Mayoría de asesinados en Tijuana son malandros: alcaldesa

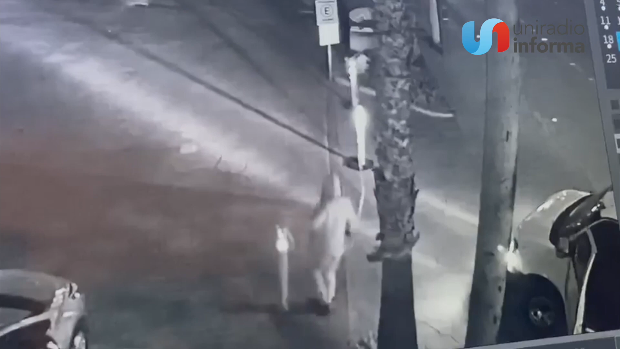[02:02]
En un video, captado con una de las cámaras de vigilancia, se puede observar cómo la madrugada de lunes un sujeto que conducía la panel retiró un cordón para ingresar a la plaza, luego conduce hasta estacionar la unidad, desciende y se retira caminando, todo en un lapso de 55 segundos.